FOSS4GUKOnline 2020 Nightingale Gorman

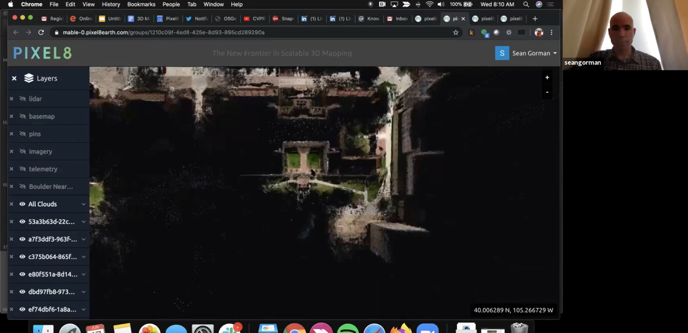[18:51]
let me go in and and take a look at what this looks like really excited what what the team's been able to do you know these are you know millions of points sitting in here and you know what they're able to
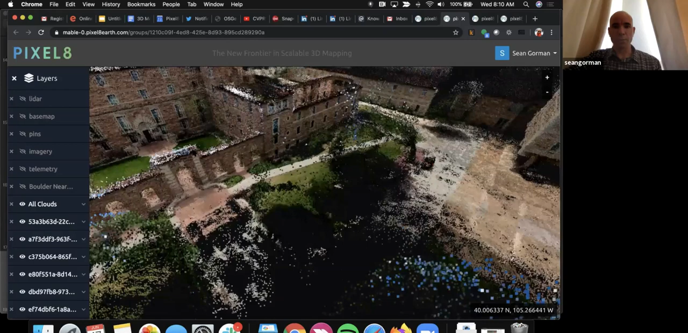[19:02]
do with uh with running these things is really nice from just a pure visualization and navigation standpoint we can bring in the lidar we can bring in the base map we can bring in the telemetry
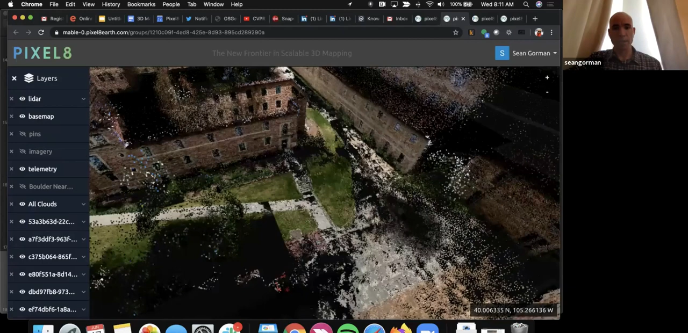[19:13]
and kind of look at all that stuff as we run across it play around with point sizes uh things along those lines um as uh before we can also kind of color the clouds uh as well which is nice and actually another feature that i uh left out is
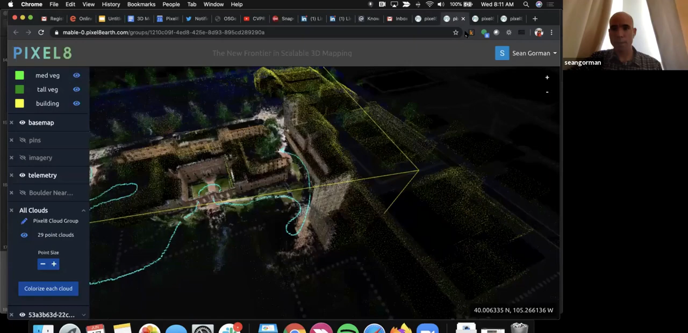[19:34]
um you can also download all the data right so there's basic etl on
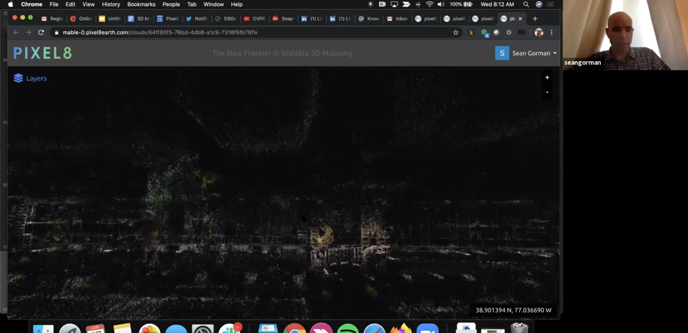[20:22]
another kind of exciting part of this that we really like this is just a sparse collection um so this get much denser and richer but again our kubernetes woes kept us from from fully getting uh pulled out but you'll be able to explore these things in 3d especially when you uh you know if you're not able to go and and see these things in person is another interesting way to be able to share experiences and